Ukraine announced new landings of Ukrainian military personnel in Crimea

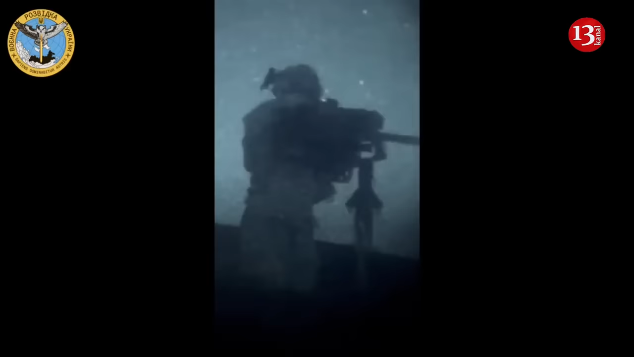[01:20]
reconnaissance troops managed to carry out a sortie near the settlement of Mayak on the Tarkankut Cape.